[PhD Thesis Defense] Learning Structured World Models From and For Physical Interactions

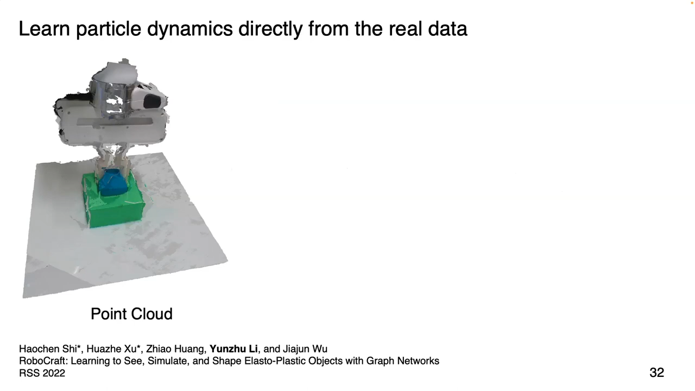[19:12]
we segment out the parts corresponding to the classisms and the gripper, reconstruct the surface, and then sample points within it to construct the particle set.
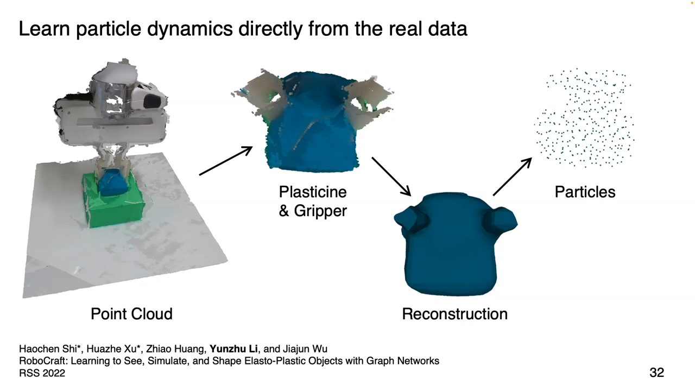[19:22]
Similarly, we also predict the evolution of the particle set.